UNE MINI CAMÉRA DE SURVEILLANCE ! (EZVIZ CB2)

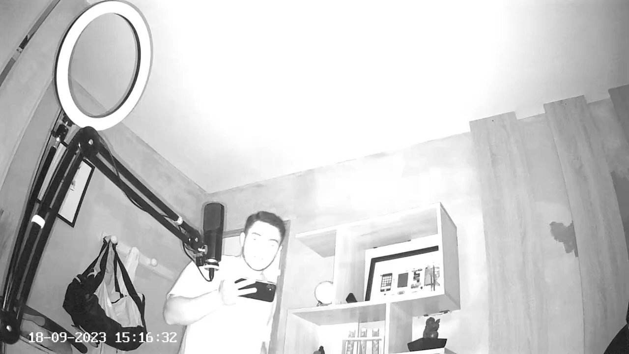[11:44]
qualité donc déjà la switch très bien facilement et niveau qualité on peut me voir très simplement ça c'est plaisant
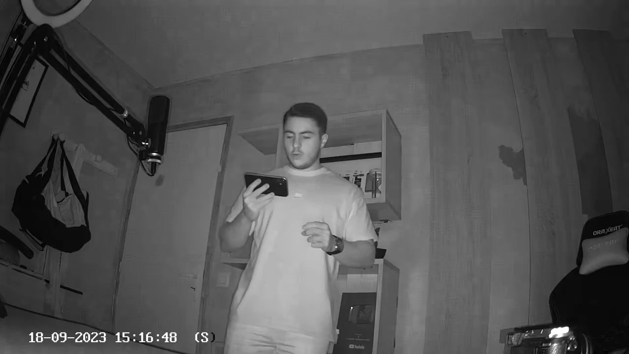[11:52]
on voit beaucoup de détails et j'ai l'impression que sur mon visage on voit pas mal de détails on remarque une très bonne qualité on remarque que dans le noir on voit pas mal de détails on peut voir que j'ai une montre on peut voir qu'il y a un logo ici que je tiens un téléphone dans la main que mes yeux par exemple si je vous regarde comme ça on peut voir où est-ce que je regarde carrément c'est pas mal franchement on a une bonne qualité